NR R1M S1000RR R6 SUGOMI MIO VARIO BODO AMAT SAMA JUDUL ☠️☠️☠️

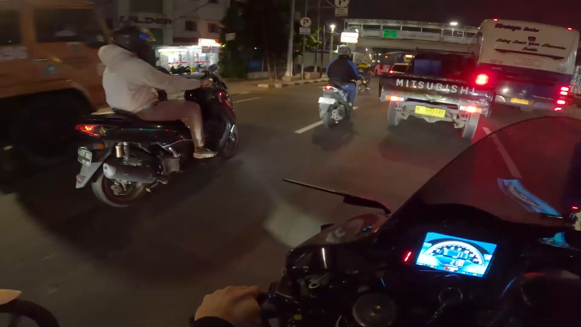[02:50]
Oh, nggak apa-apa, Neng. Iya. Busnya mau ngisi bahan bakar. Gua mau ngisi bensin nanti aja lah. Itu aja. Sel Senayan, Sel Antasari. Yelah, apa-apa Sel Antasari. Ya, biar keren gitu. Emang apa kerennya, coba gue tanya. Ya, apa?
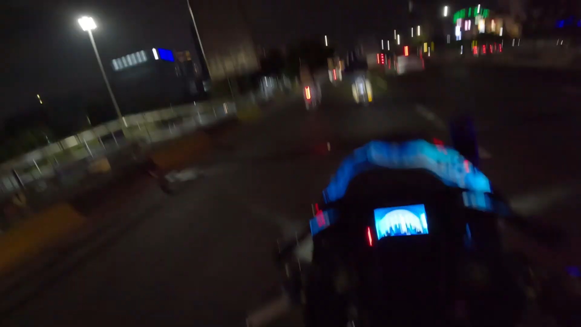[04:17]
Nah, depan ini. Wah, ambil kiri aja ya. Iya. Nanti depan sana juga ambil kiri ya.
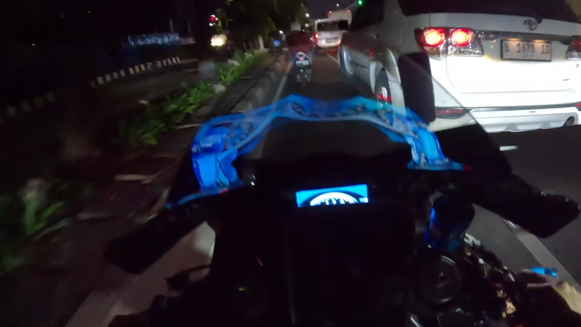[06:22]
Enggak. Soalnya ini kalang-kalang mobil jadi nggak sih? Iya. Mungkin ini kita bangun backdrop nggak bisa kalang-kalang mobil. Iya. Lu ambil kiri kan? Iya. Abang di mana bang? Di depan, di bawah jembatan penyeberangan.
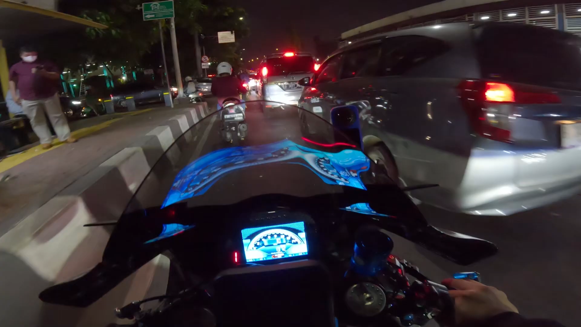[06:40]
Pokoknya kita lurus terus ini ya. Lurus, lurus.
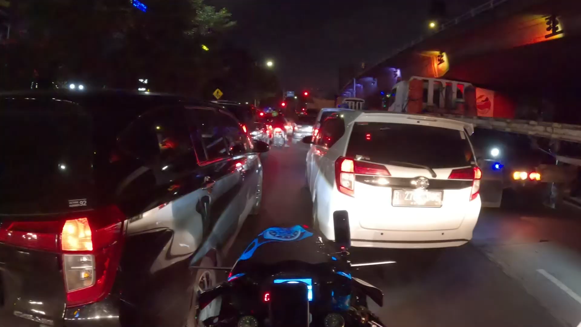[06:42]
Cek. Ya. Nah. Oh, langsung nyambung otomatis ya. Ya.
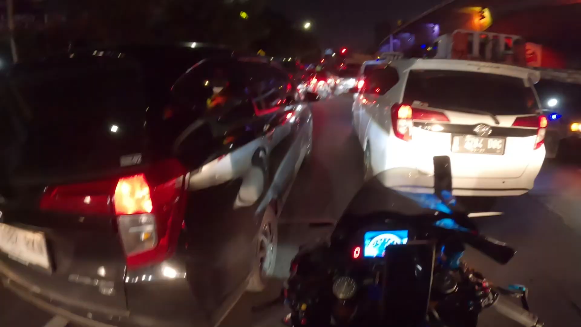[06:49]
Overheat nih bentar lagi gua.
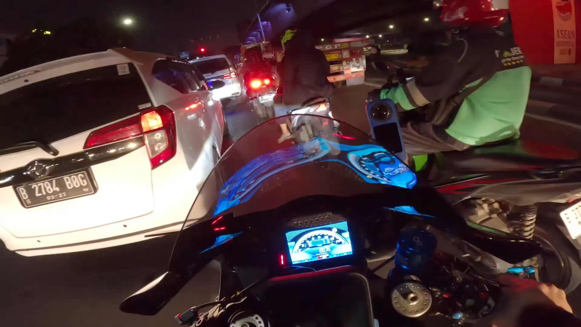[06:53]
Ya elah, merah lagi. OTW. Bentar, apa namanya? Apa? Paun.
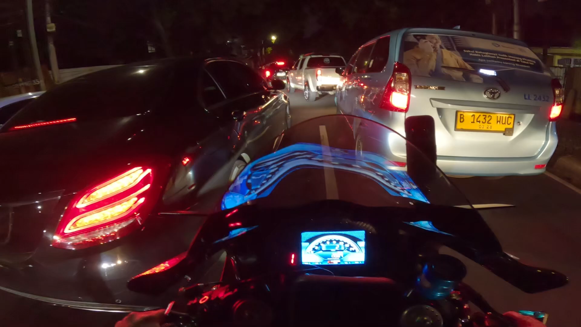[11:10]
Masih depan situ tuh. Aduh, ternyata masih jauh.
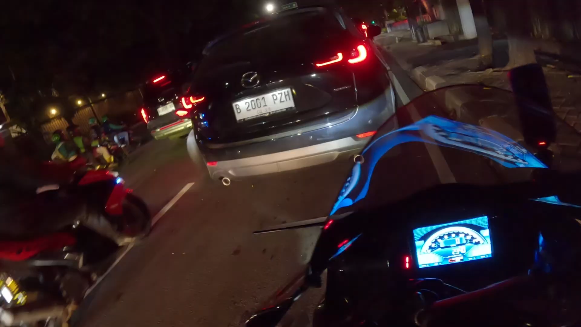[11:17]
Nah, itu lu depan gua tuh. Sebelum lampu merah ada belokan kanan, Nes, ke kanan. Nah, ya.
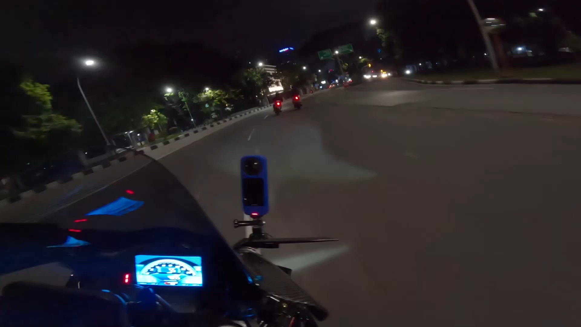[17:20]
Aduh, kaget gue, Bol. Ini kemana? Lurus ya? Lurus, lurus. Tingkat dulu. Oh iya, hujan ya? Iya, hujan.
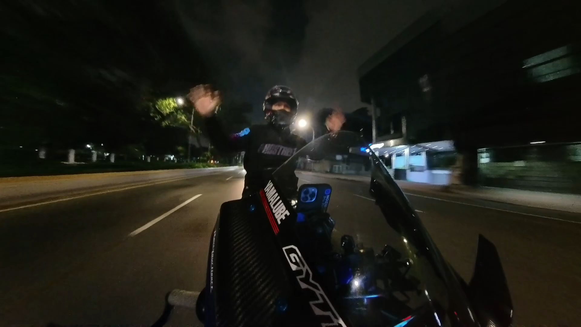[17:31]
Motor balik. Oh, hujan. Ambil kanan, nanti ke kanan, naik kanan, kanan. Ya kanan.
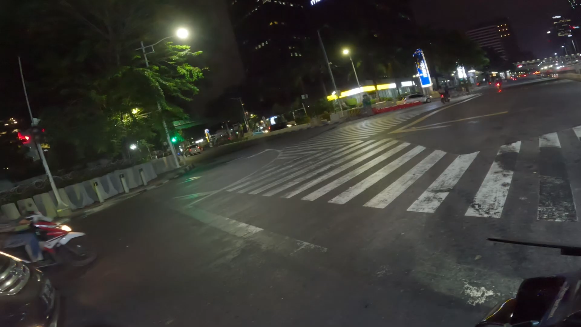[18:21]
Itu ditutup jalannya. Oh, oke. Okay. Ditutup jalannya. Maju, maju.
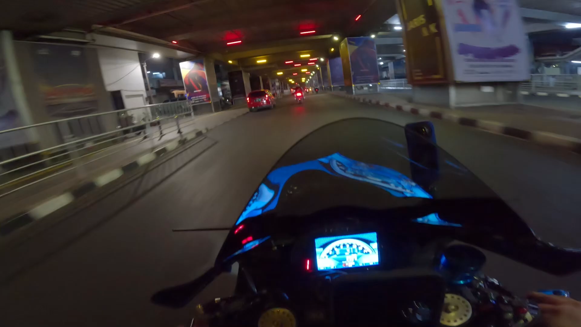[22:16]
Ambil kanan, Nes. Ambil kanan, Nes. Oke.
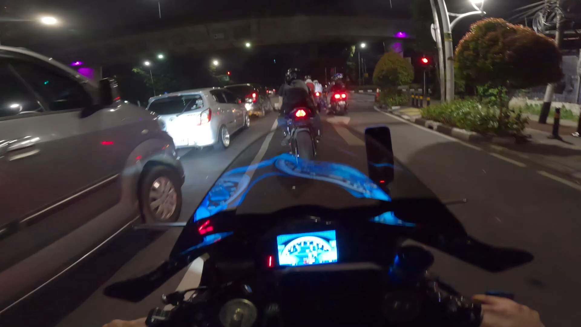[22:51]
Aduh. Majuan dulu. Ke depan, ke kanan.
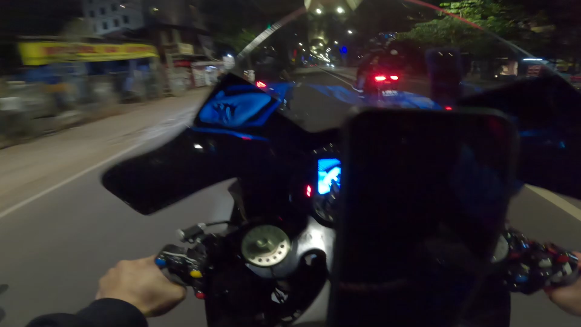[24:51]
Kiri, kiri, kiri, kiri, kiri, kiri,
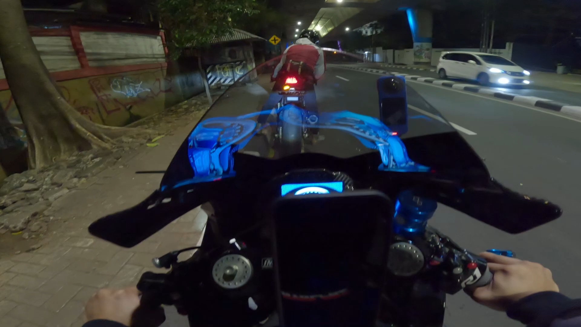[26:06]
Nah, ntar habis motor ini sepi.